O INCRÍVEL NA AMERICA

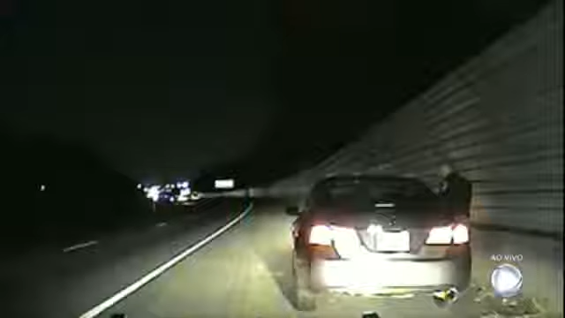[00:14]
A conversa e as imagens foram gravadas pela câmera instalada no painel da viatura. O policial pede para a motorista pegar o telefone. Ele está aí no seu colo, diz o agente. A mulher se recusa a largar o volante. Não quero abaixar as mãos, já vi muitos vídeos da polícia. O policial então responde.